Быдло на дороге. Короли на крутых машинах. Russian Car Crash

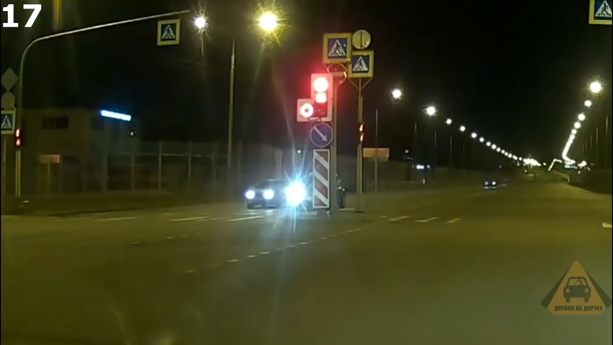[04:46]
Водитель легковушки с признаками сильного алкогольного опьянения летел как в последний раз.
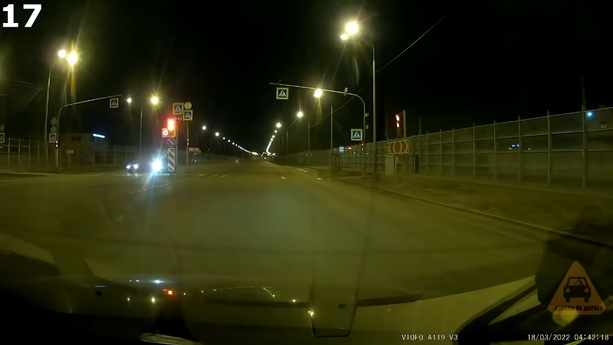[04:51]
В какой-то момент автомобили впереди встали на светофоре, дожидаясь зеленого. Смутило ли это ночного гонщика? Да нет, конечно.